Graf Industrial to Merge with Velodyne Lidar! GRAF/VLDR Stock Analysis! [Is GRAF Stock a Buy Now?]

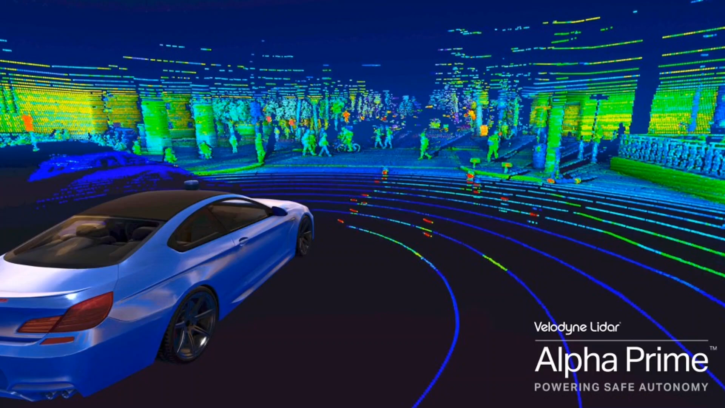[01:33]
of the surveyed environment how it works is a lidar sensor will emit light waves into the surrounding environment and these light waves bounce off surrounding objects